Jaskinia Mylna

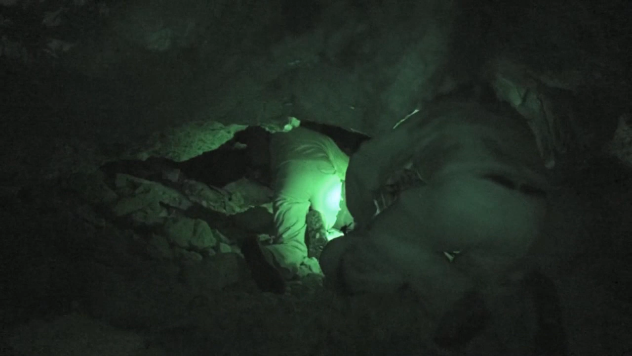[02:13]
Na razie słuchaj, to tam jest potem już na stojąco w zasadzie.
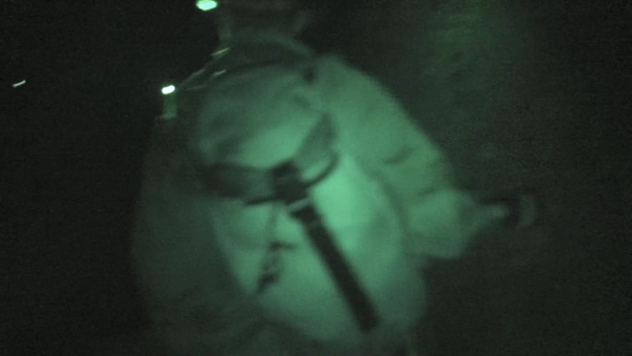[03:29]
No, czyli doszliśmy w to samo miejsce. Jeszcze idziemy w tym samym kotrzkę do kuchni. Teraz myśmy przyszli skąd? Z wielkiej izby? Przyszliśmy. Bo się do takiego oficeru teraz. Oj tam. Nie biorę kompo za jakoś... Trochę jedzenia mamy także. Wody bez problemu tu jest dużo. Ale to wątpię, czy w jaskini coś... Właśnie ja tą część zwiedzałem.
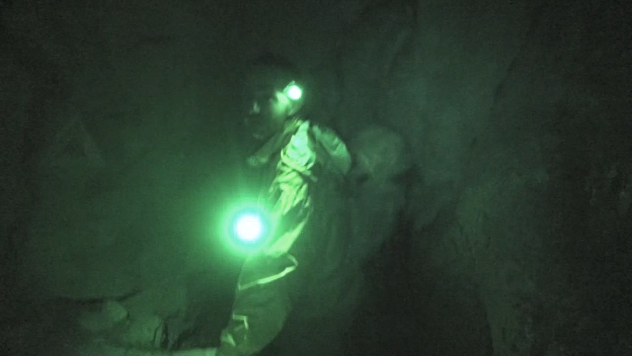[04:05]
Jak Basia tu czekała, znaczy nie czekała, tylko poszła z grupą, to ja tą część zwiedzałem na pewno, bo widzę ten trójkącik. I tu jest taki długi korytarz właśnie. Tu obok, niżej. O.
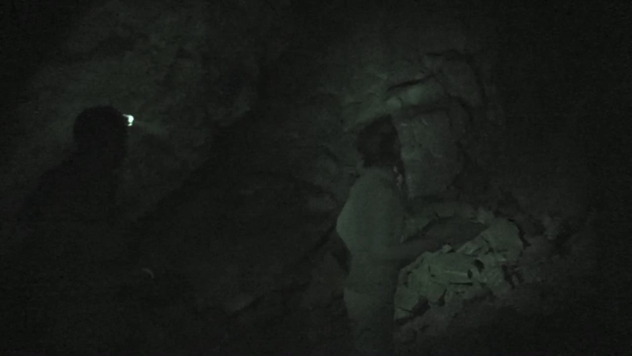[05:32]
Chyba się nie da już dalej, no nie? No nie wiem, czy tam właśnie... Czuło, nie? Znaczy tam Marianna mówi, że jeszcze coś jest. Ale nie takie wąskie.